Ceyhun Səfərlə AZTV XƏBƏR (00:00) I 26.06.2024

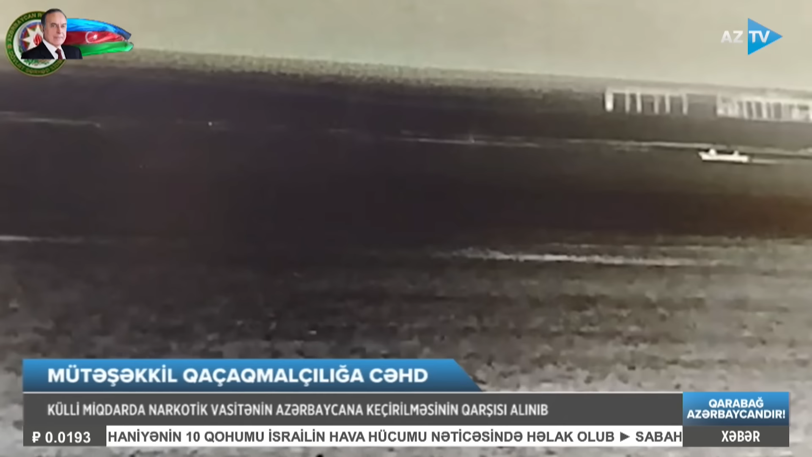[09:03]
Aşkərlanmış hədəflərin saxlanılması məqsədi ilə sərhəd gözətçi gəmisi təqib etmə əməliyyatına başlayıb.
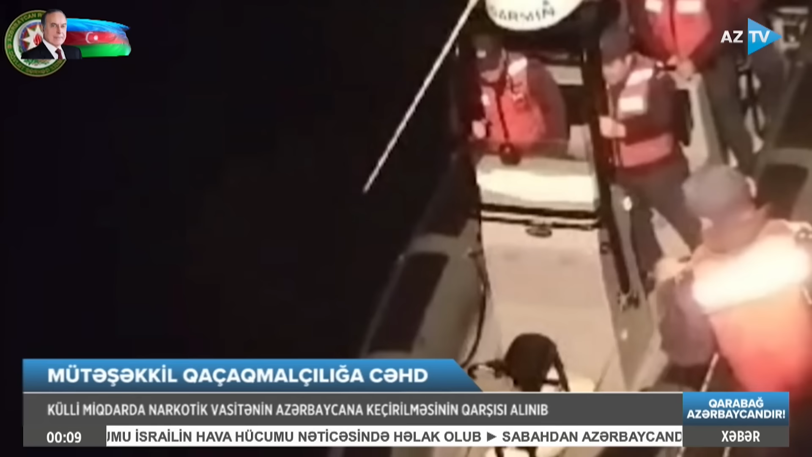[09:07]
Sərhəd bozuçuları sərhədçilərin qanuni tələblərinə tabiqsizlik göstərərək
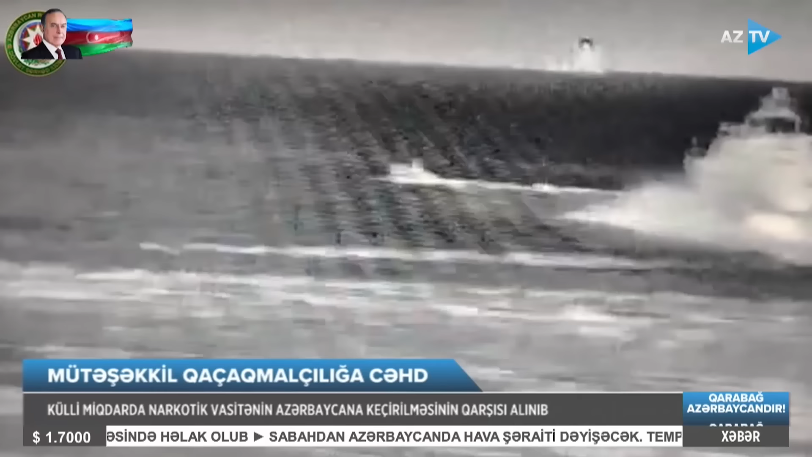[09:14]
narkotik vasitələri dənizə atıb ərazidən uzaqlaşmağa cəhd göstəriblər. Onların saxlanılması məqsədi ilə qanunun tələblərinə uyğun olaraq silah tədbiq edilib.